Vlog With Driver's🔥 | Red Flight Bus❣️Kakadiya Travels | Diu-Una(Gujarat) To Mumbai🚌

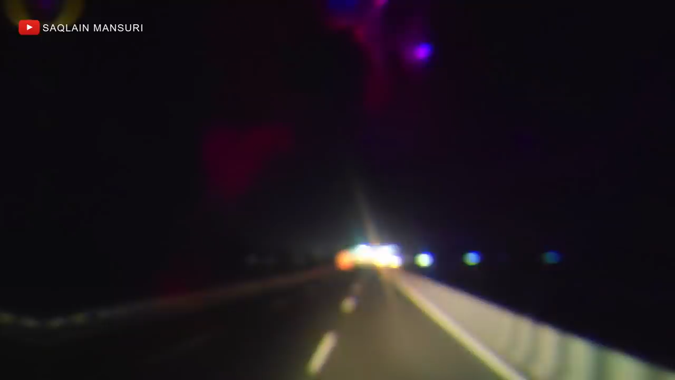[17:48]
महाराष्ट्र बॉर्डर पे अभी फ़िलहाल जाम लगा है,
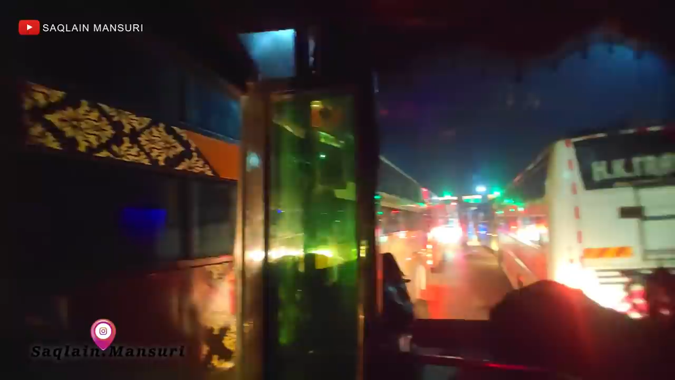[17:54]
तो पिछले टाइम से तो बहुत ज़्यादा अभी लाइन है, फिर भी देखते हैं। स्लो स्लो गाड़ी आगे तो बढ़ रही है।